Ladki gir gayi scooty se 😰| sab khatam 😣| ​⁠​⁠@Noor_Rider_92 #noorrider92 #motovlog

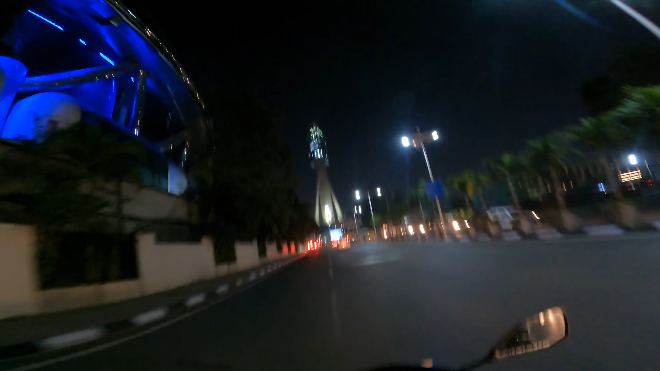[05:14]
और सामने जो दिख रहे हो ना आप, ये देखो भाई क्या व्यू आ रहा है यार नाइट का, ये देखो ये चेक करो,